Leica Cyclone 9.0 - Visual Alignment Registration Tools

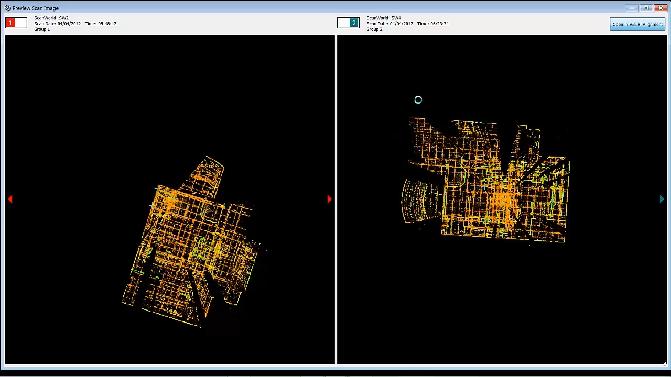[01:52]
These show up if you have targets inside your model space when you import or if you extract black and white targets during import. So I can click visual registration. It will open up a viewer that contains these two in one model space.
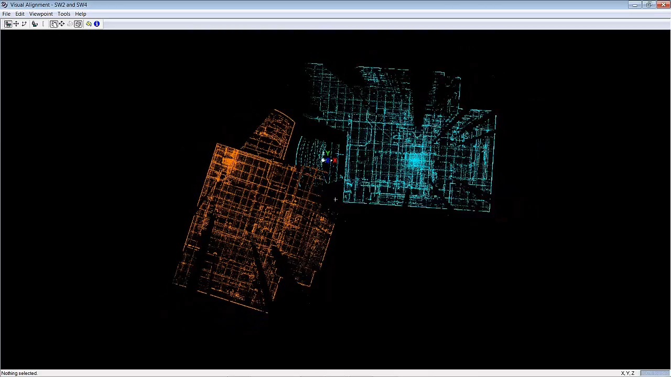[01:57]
It's pretty intuitive, easy to use. This blue scan will then move over the orange scan.
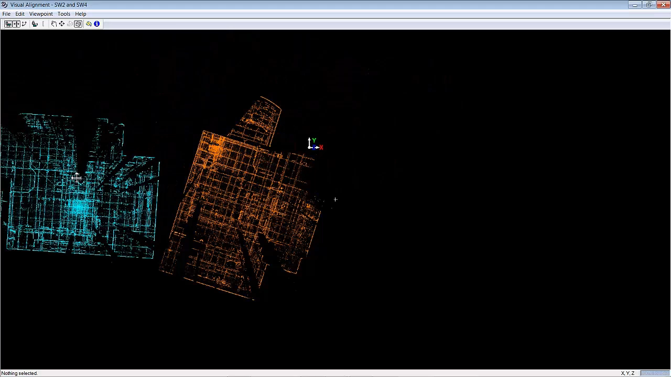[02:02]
So I typically pick a corner, which is a good area or reference. Then go ahead and pick that. Then rotate it into space. You can use your alt key to slow down the movement there to get it real tight.
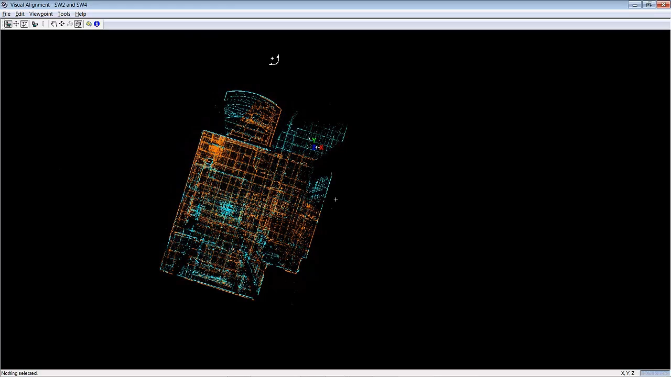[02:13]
There. And then you can move it into location. Inspect. You don't need a perfect alignment here.
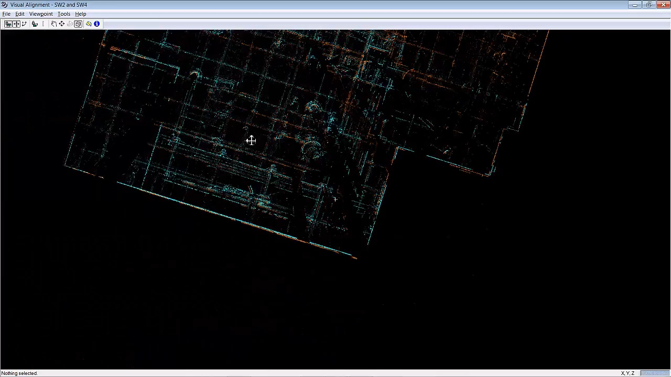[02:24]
You don't need to get it exact. You just need to get it close enough. Okay. Back up. And then I'm going to want to look. So I'm in my top view now. I'm going to want to go in my elevation view to get my elevation set.
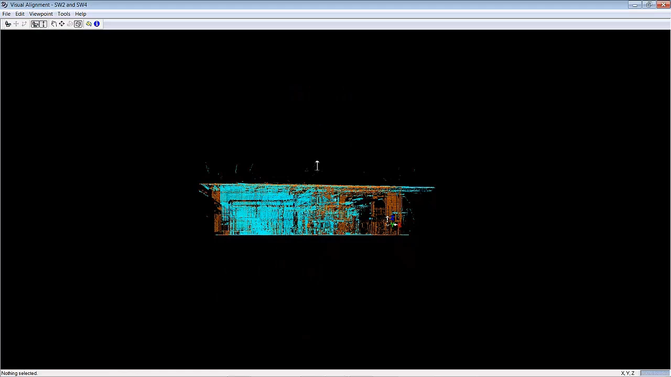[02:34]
These scans are all done on the floor, so they're the same elevation, but sometimes they're not.
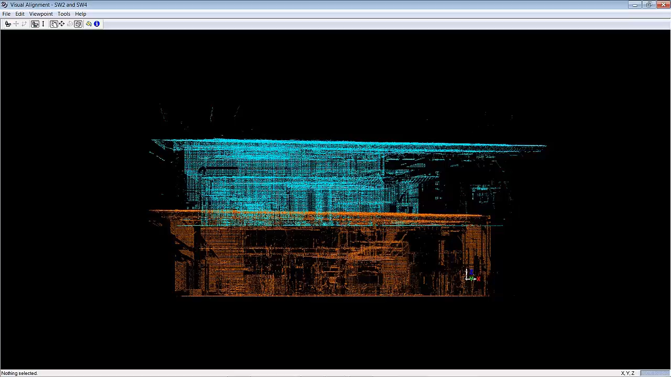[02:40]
So if they're not, you can go ahead and rotate around until you get a good view. Like that is a good view.
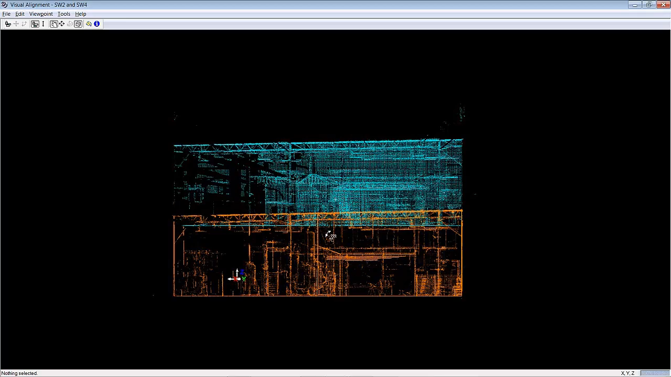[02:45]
Now you can set your elevation, moving the blue scan down into place until it matches nicely.
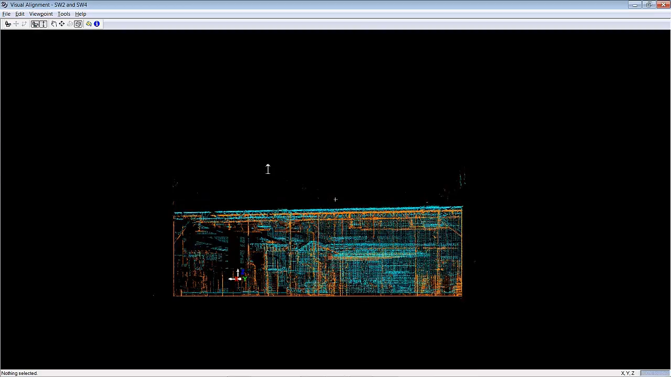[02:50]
Okay.
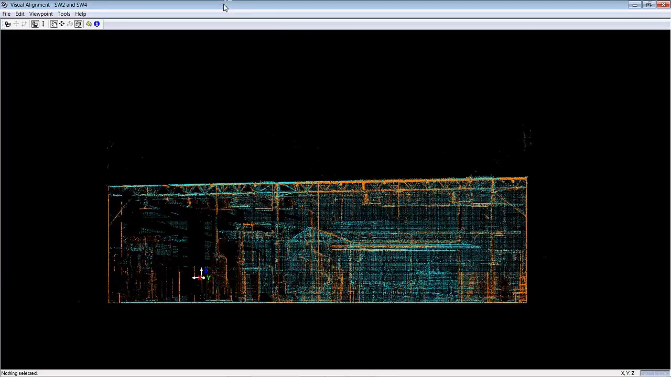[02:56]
So now what I'm going to do is I'm going to want to show you how the group collapsing works.
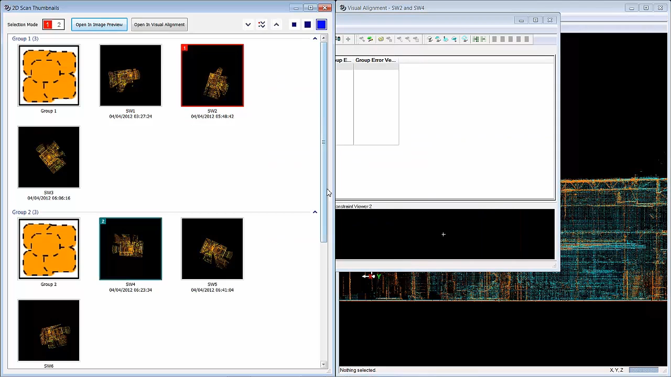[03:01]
So I've got my situation here where I've got these two, one from group two and one from group one. I want to merge these groups. So go ahead and run a cloud constraint.
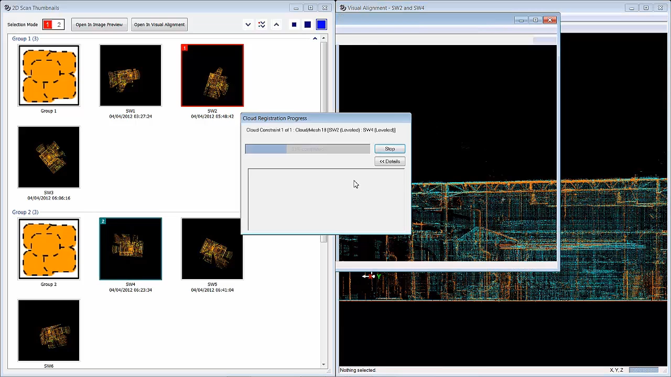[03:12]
It'll cloud to cloud register these two scans together. Quickly and easily. You will see the detailed report on how well these fit, your errors, your point count.